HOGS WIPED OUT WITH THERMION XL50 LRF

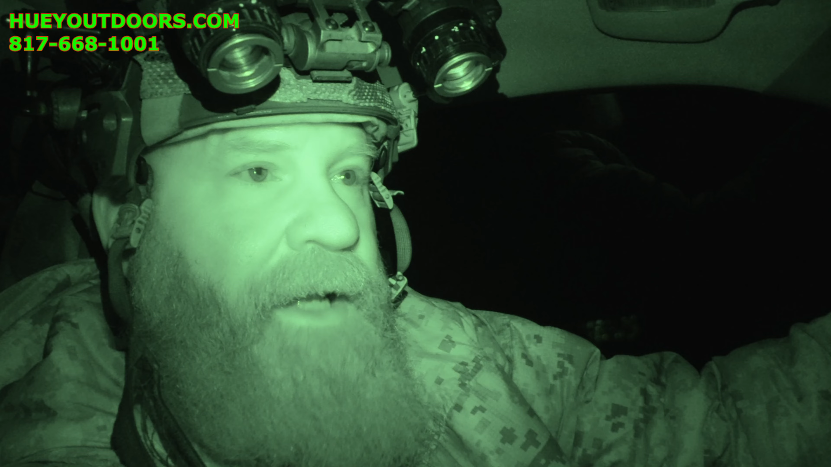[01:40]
we can do all right guys we found the group that we've been looking for they've been hitting these feeders up here he's told me they've been out here from what we can tell there's about 16 hogs looks like a big big sow and then some average sized ones a few piglets there's no moon yet it's a pretty chilly outside some fog but the skies are clear they're about 200 yards out so we'll have to stock up on them but it they're out in the open so it should be a fairly easy stock this should if
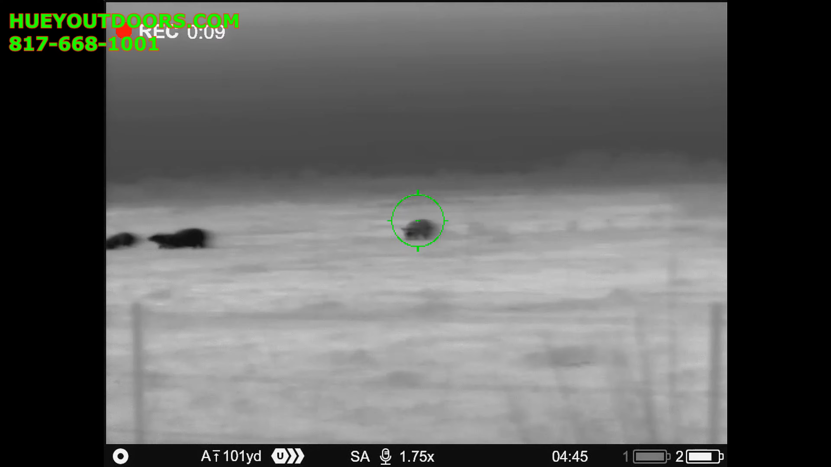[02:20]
we do our part winds in our favor right now so here we go
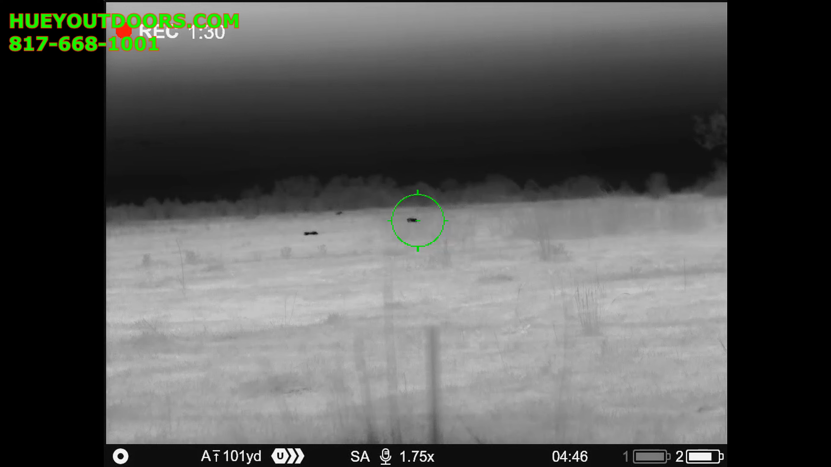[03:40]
I heard that, I heard that, oh that one just didn't zoom in, he's already been hit multiple times
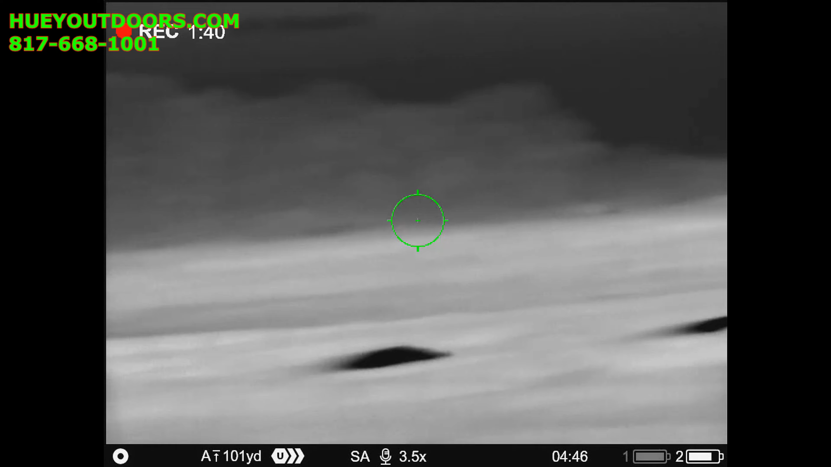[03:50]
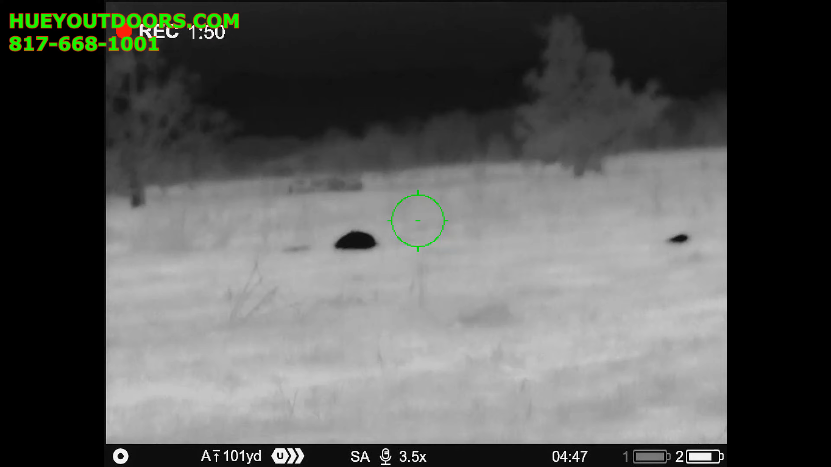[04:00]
dude that little first volley, I think every shot I fired was hitting something